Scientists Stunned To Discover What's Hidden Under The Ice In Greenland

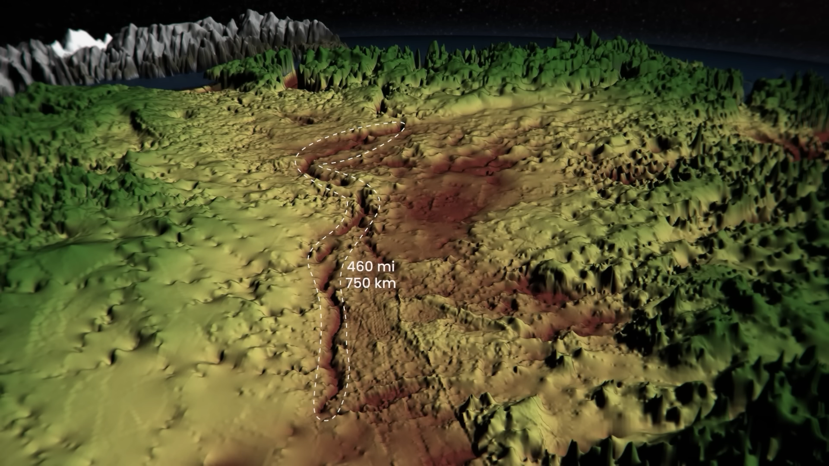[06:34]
It is over 460 miles long, 6 miles wide, and about 2,600 feet deep.
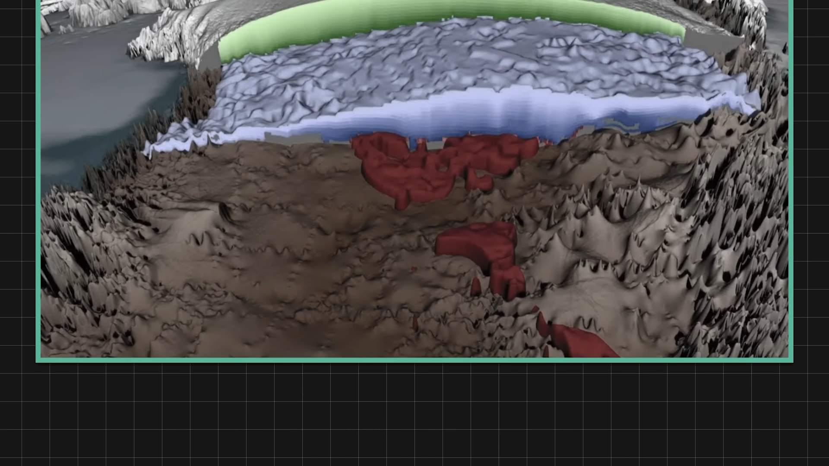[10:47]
The ice down there looks more like it's been bent or folded several times.